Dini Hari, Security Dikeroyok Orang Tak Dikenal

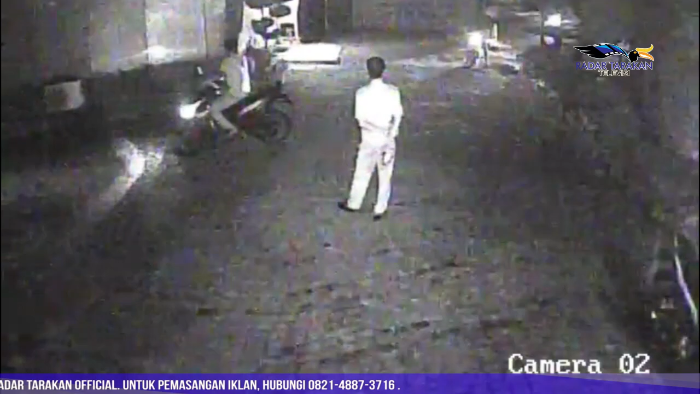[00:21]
HRD Radar Terakan Grup Nurizmi mengatakan,
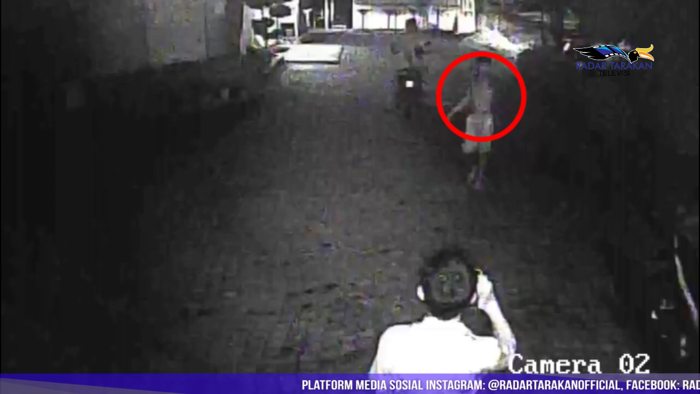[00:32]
kronologi kejadian diketahui bermula dari adanya dua orang wanita yang masuk ke dalam area
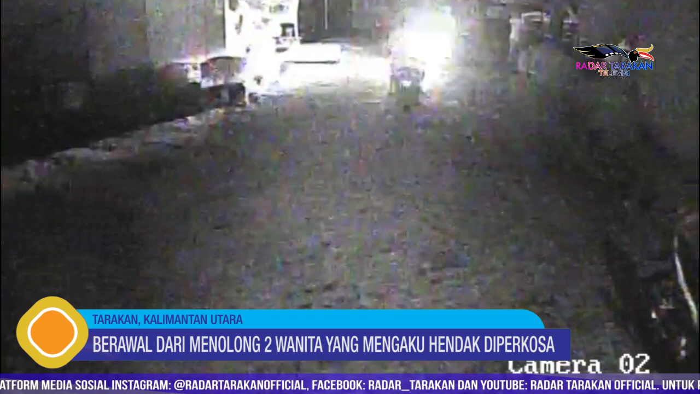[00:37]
kantor Radar Terakan dan meminta tolong kepada petugas keamanan kantor.
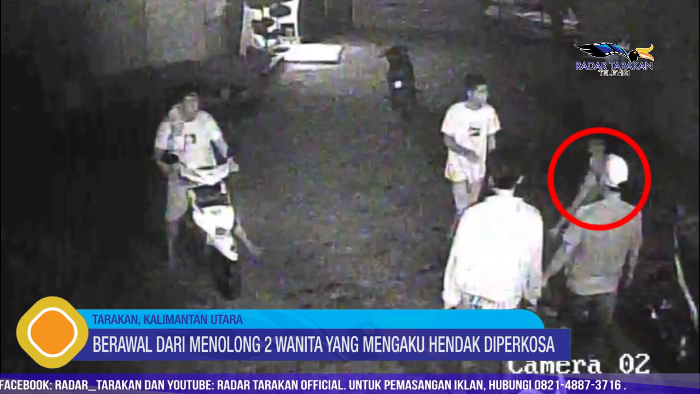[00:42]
Saat itu sekuriti menanyakan kepada dua perempuan tersebut dan menurut pengakuan keduanya jika mereka hendak diperkosa. Tidak berselang lama, beberapa orang laki-laki masuk ke halaman kantor Radar Terakan.
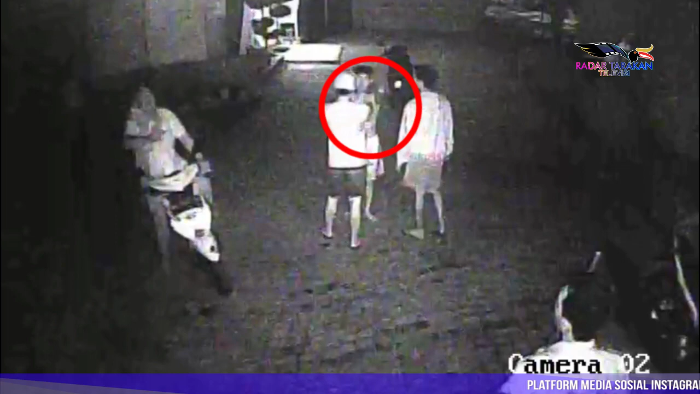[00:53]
Sekuriti pun mencoba menanyakan keperluan beberapa pria tersebut. Namun korban diancam akan ditusuk oleh kunci motor yang digenggam oleh salah seorang pelaku. Korban pun tak tinggal dia. Karena merasa keamanan terancam, ia pun melawan pelaku. Namun karena pelaku yang diperkirakan berjumbah lima orang tersebut,
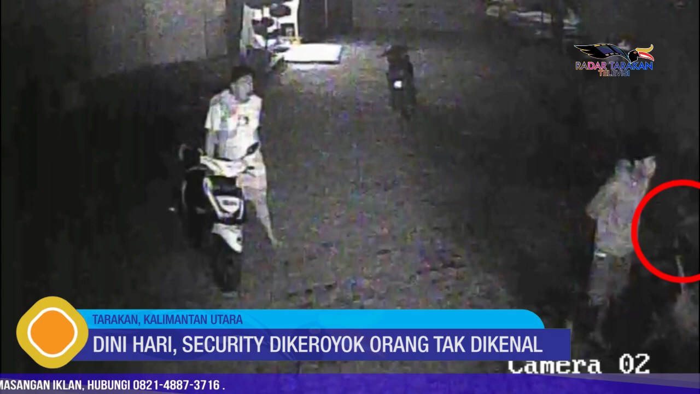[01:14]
Ia pun kewalahan dan berlari ke area pemukiman belakang kantor mencari pertolongan warga. Namun karena masih dini hari, warga tak ada yang beraktifitas.
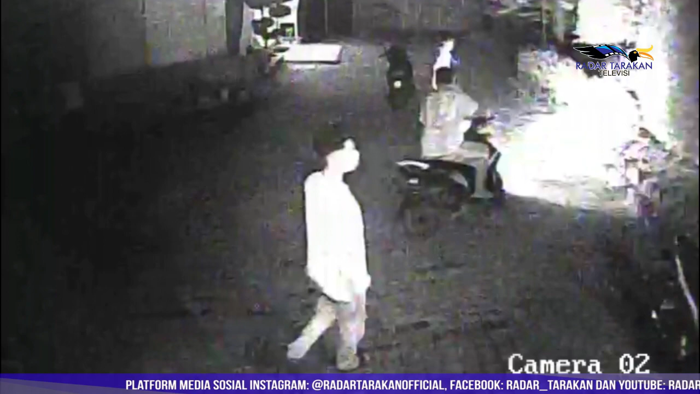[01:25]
Beberapa saat kemudian ada seorang warga yang melintas dan ia mendapatkan pertolongan. Saat ini kasus pemukulan telah dilaporkan ke Polrestarakan dan korban telah menjalani visum.